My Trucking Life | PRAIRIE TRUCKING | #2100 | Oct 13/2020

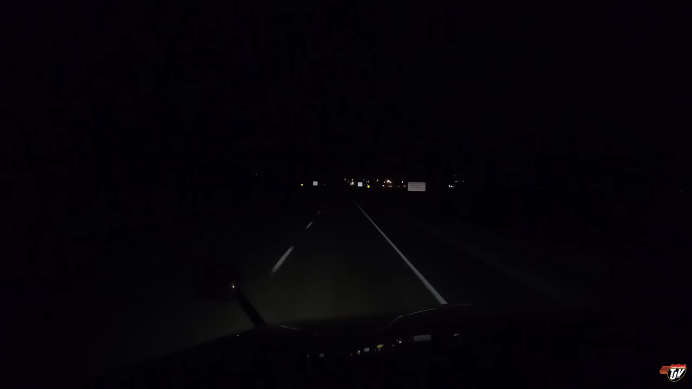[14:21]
Well, I know you might not see much right now, but I see some flashing orange lights off here. Off to the right here. What does that say? Report to vehicle inspection. Nope. Nope. That is all watercraft. Oh, it's always so confusing here at the Alberta. Boundary. It makes it look like the scale's open, but really, it's not. Ha! But if you've got watercraft, or if you've got a boat, you've got to pull in.